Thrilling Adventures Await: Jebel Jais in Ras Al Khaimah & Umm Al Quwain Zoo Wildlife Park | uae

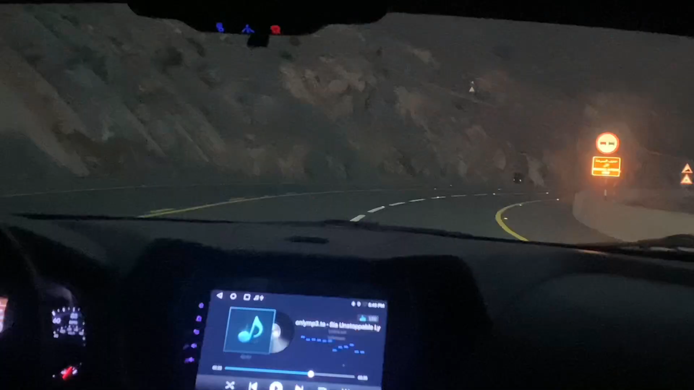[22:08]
तो इस तरह ये सन्नाटा, तो ऊपर काफ़ी हाइट पर थे, 45 मिनट्स तो लगता ही है ऊपर पहाड़ पर चढ़ने के लिए,